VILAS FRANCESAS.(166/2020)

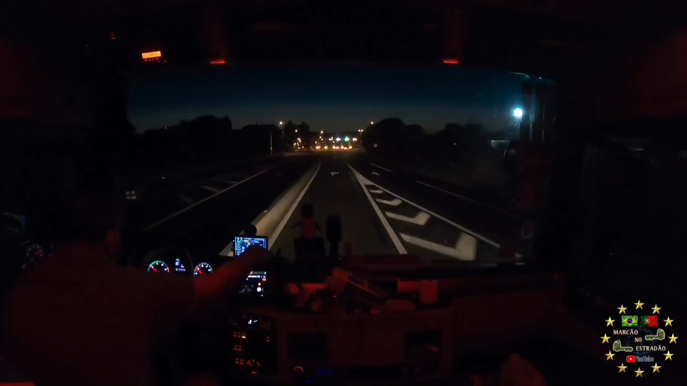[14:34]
Passamos ali pelo pedaço da autoestrada. Agora estamos nós chegando aqui na cidade de Narbonne. Matilde aqui fica meio doida, mas é por aqui mesmo que nós vamos. E aqui no caso eu tenho que ficar editando a rota ali e tal que eu quero fazer. Eu tô sem paciência pra isso agora. Ficar pondo ponto aqui nela.
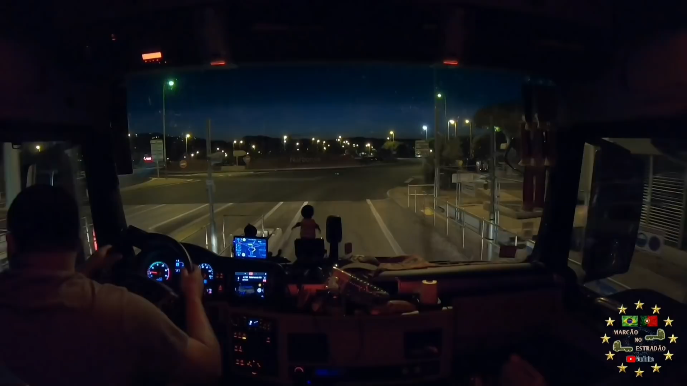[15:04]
Porque eu mando ela pra Nacional aqui, ela não quer ir. Por causa de um túnel que tem aí pra frente aí que. Ela fala que é proibido, mas não é proibido. Entendeu? É que ela manda retornar pra autoestrada. Mas não vou. Vamos aqui, Matilde, ó. Segunda saída aqui, ó. Olha lá,
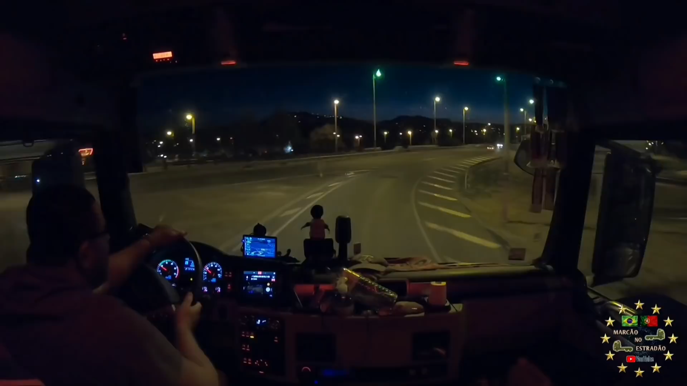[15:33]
Perpignan. Ô, palavrão. Agora aqui, ó. Aqui, ó. Ah. Aqui, ela tá mandando eu ir certo, ó. Isso aí. Perpignan. É isso mesmo, eu não sei falar francês, então vai Perpignan mesmo. Ai, ai. É isso aí, Marco. Tá inventando muita coisa não, né?
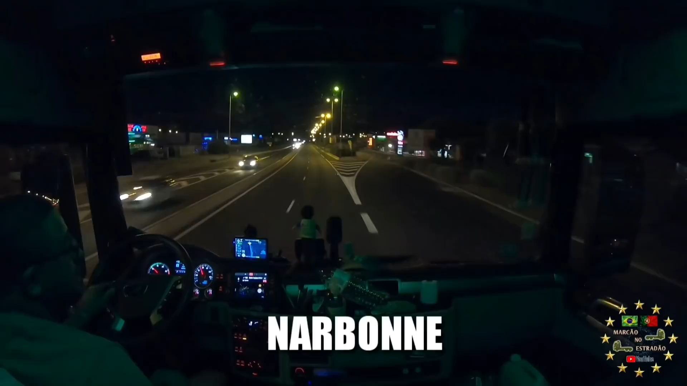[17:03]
Ai, meu, tá comendo muito queijo, não tá não? Ah, esqueci já o nome da cidade aqui. Não, Matilde, segue em frente, Matilde. Segue em frente, não é possível. Ó, Nike na promoção, ó, de 74 por 37. Essa hora assim é boa, não tem trânsito.
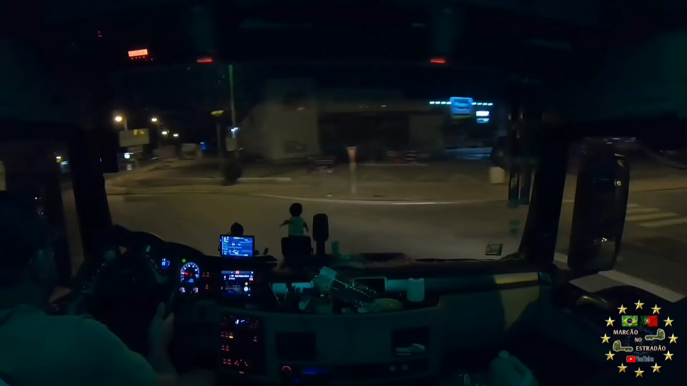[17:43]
Mas de resto é uma beleza. Tome a quarta saída para D6009. Novo cálculo da rota. Ah, vai ficar calculando aí até amanhã. Prepare-se para fazer um retorno a 1,2 km na rotatória. Tá verde.
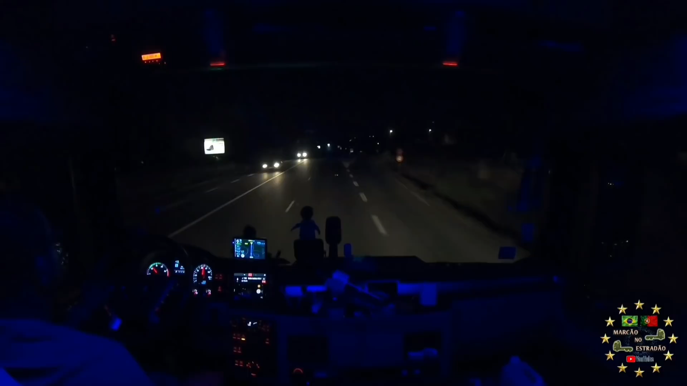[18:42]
O azul ficou show de bola. Entrar agora que a escuridão total vai realçar mais. Faça um retorno na rotatória daqui a 300 metros pela quarta saída para de 105.
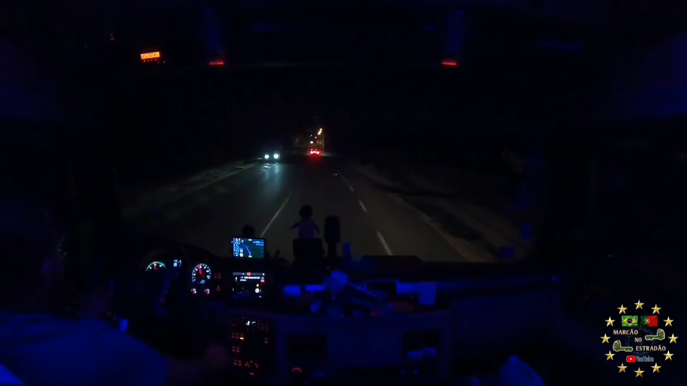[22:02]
Zita. Tem um quebra-mola aqui. Você está na região de baixas. Alto. Distância até o destino 92 quilômetros.
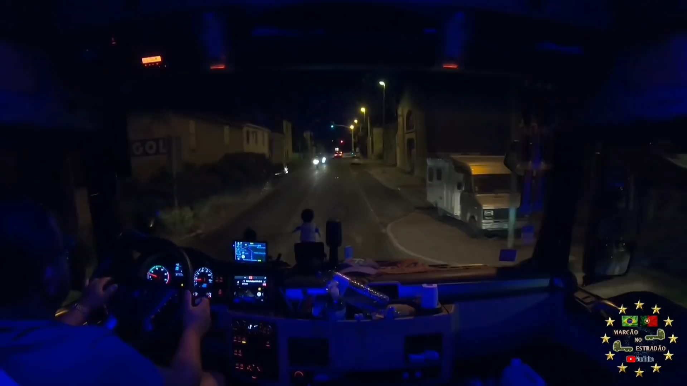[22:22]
Chegada às 10h52 da noite. 92 quilômetros lá da La Ronqueira. Qual é a cor agora que nós vamos pôr?